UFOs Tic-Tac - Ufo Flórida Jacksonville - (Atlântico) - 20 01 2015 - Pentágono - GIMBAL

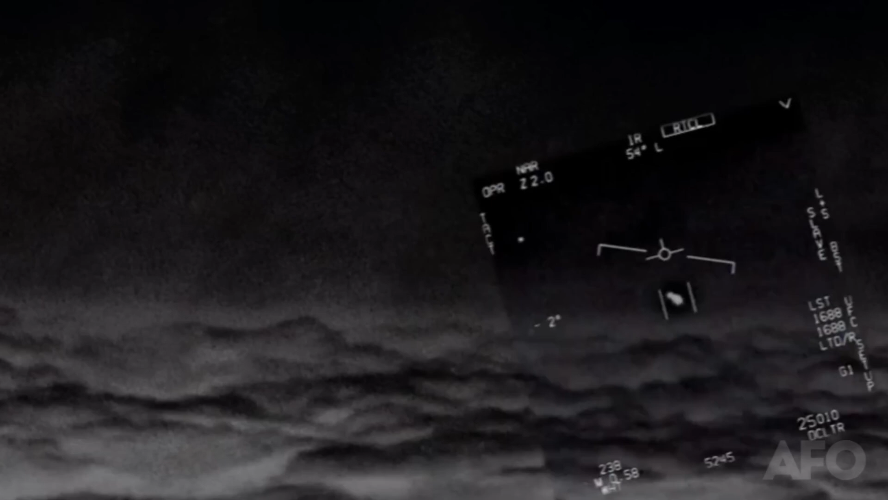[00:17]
There's a whole fleet of them look on the inside.
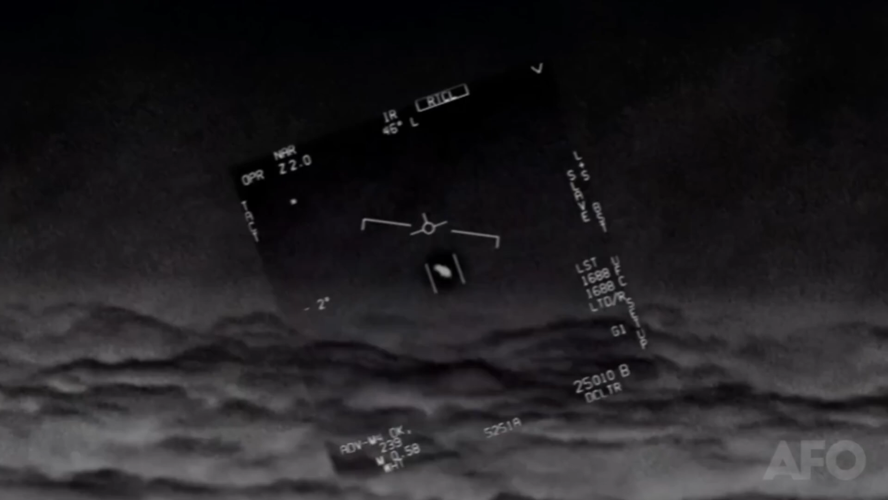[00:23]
Oh my gosh, they're all going against the wind.
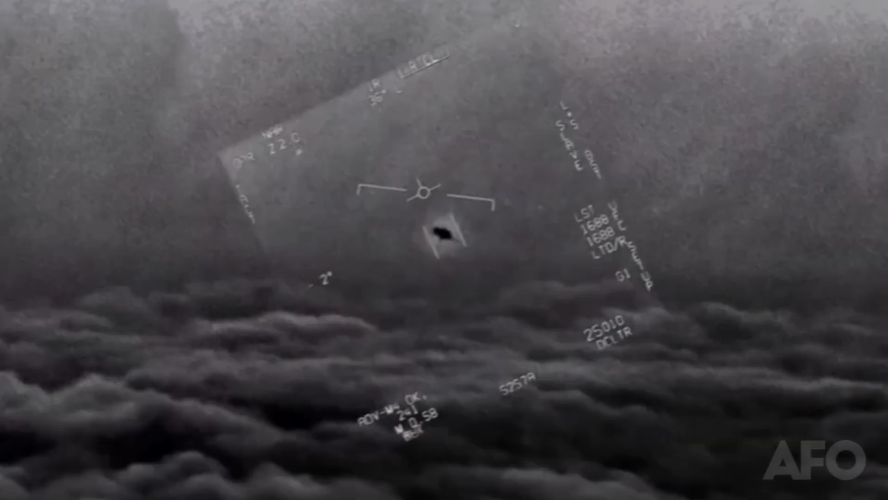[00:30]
The wind's a hundred and point out to the west. I don't know that thing, dude. That's not our LS though, is it? It's all doing the LS, dude. When a flare's on the plane, it's rotating. The UFO Dude, they're not a fucking drone on, bro. There's a whole fleet of them look on the ASA.
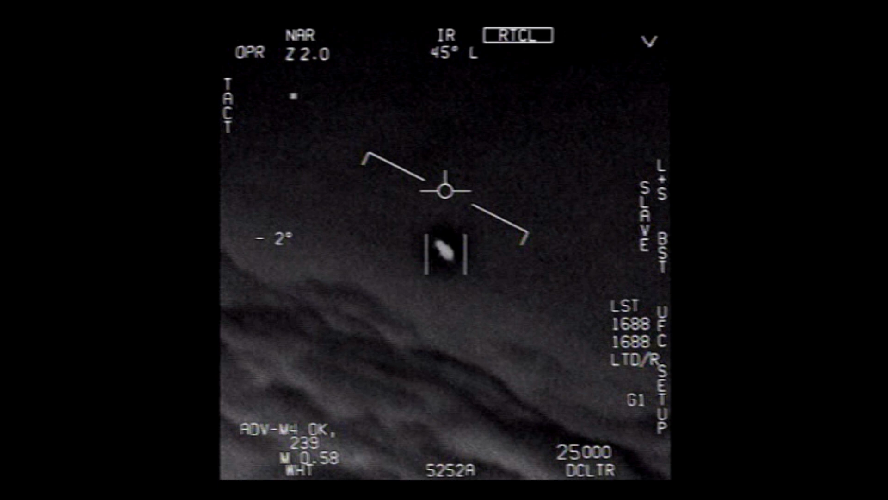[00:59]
Oh my gosh. They're all going against the wind. The wind's a hundred and point out to the west. I'm a wall thing, dude.
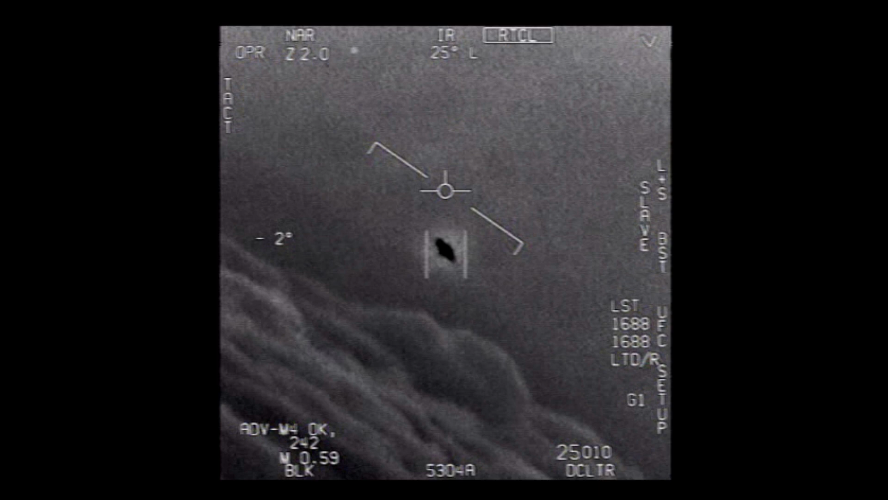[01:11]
That's not our L&S though, is it? It's not. I do have an L&S, dude. Well, the flare's like... Look at that thing!